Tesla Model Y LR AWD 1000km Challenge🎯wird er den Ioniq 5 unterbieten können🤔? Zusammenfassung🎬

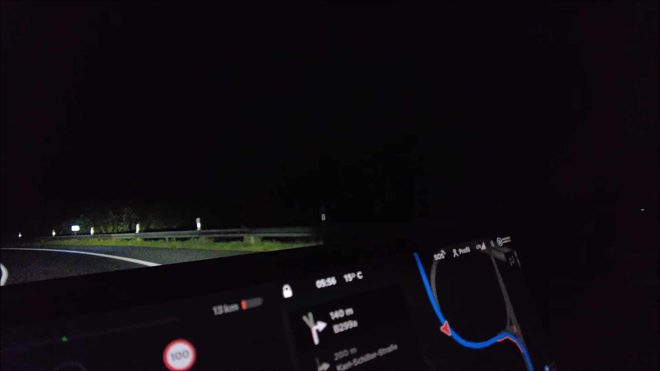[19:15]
35. Sind wir jetzt aktuell unterwegs. Jetzt rechts abbiegen auf B.
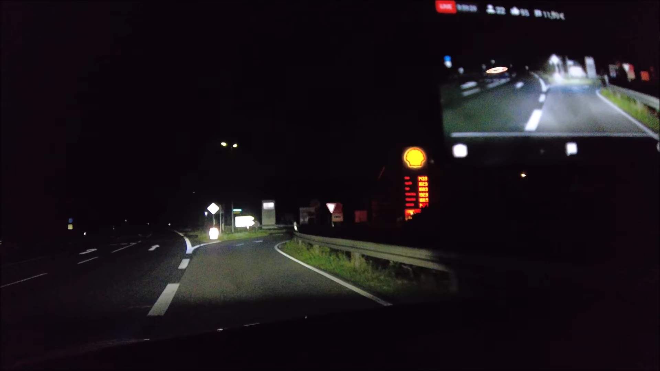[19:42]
Hier geht es dann rüber. Und fahr jetzt hier rein. Kann man mal kurz zeigen. Ich lasse euch mal drauf. So, geht es hier rein in die Ladesäule.